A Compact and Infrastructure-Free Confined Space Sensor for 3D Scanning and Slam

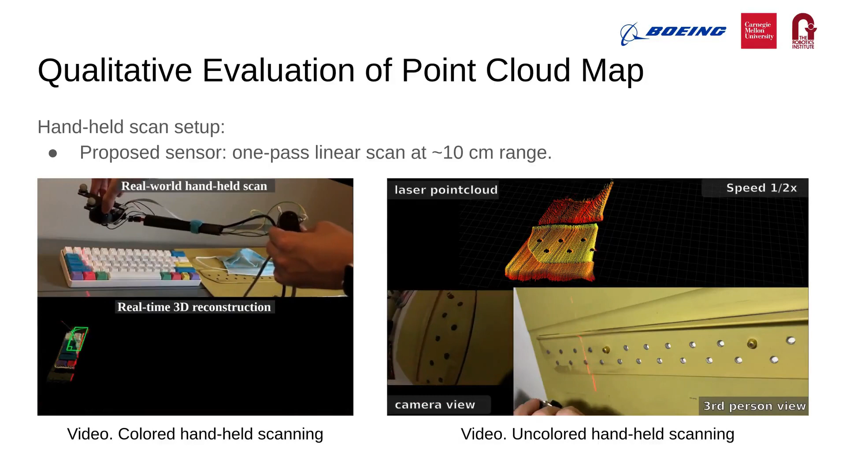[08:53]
The video on the left shows how we perform handheld scans,
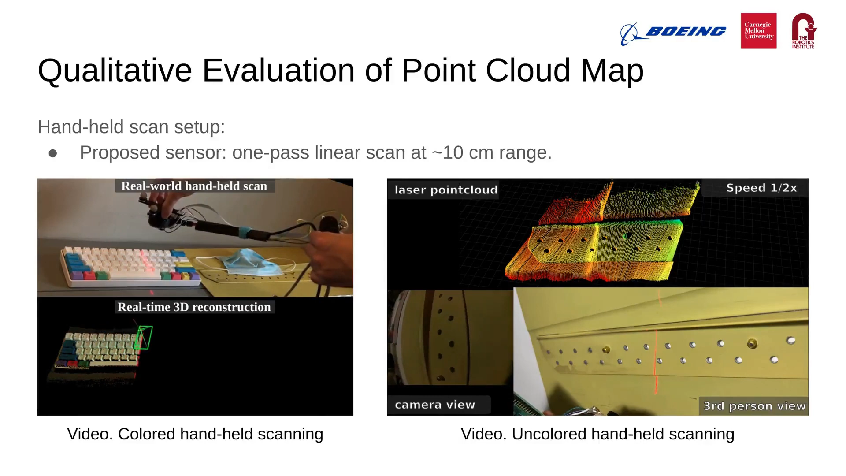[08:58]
and the video on the right shows an additional demonstration under combined rotational and translational motion. We qualitatively compared the reconstruction results against a commercial off-the-shelf sensor, namely Intel RealSense D435, which is one of the smallest offerings with infrastructure-free capabilities. We conducted handheld scans using these two sensors on an aerospace part and a keyboard. The figure shows results of one-path scans using our sensor at 10 cm range,
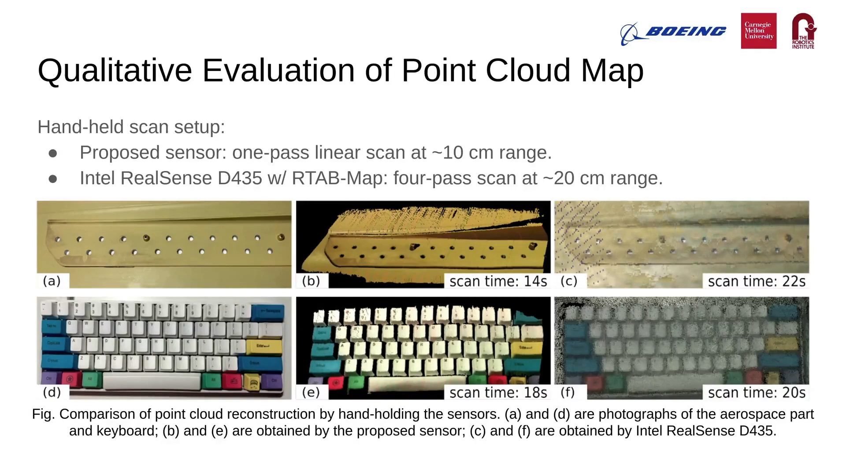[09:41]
and four-path scans using Intel RealSense at 20 cm range to obtain relatively denser point clouds. By comparison, our sensor was able to reconstruct finer details and more smooth surface quality. In conclusion, the novel sensor proposed in this work is infrastructure-free,